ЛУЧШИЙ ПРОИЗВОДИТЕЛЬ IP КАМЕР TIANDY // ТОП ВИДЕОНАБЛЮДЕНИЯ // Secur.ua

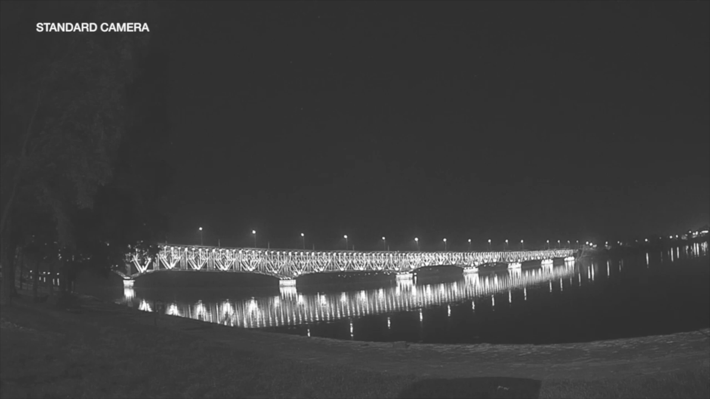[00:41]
Данная технология обеспечивает полновременное цветное изображение в почти полной темноте.
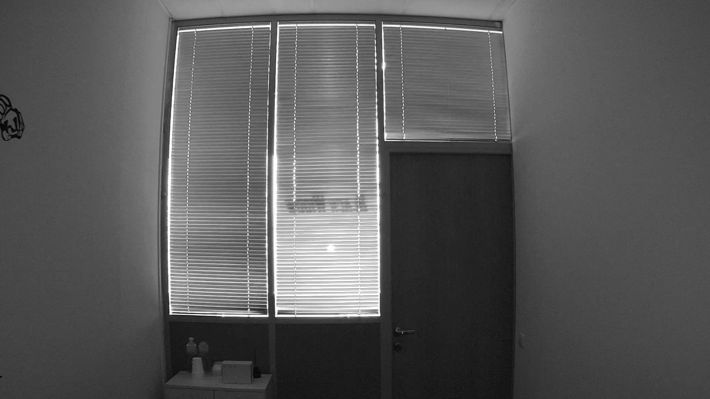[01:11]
ИК-подсветка длиной до 50 метров обеспечивает качественную картинку в темное время суток.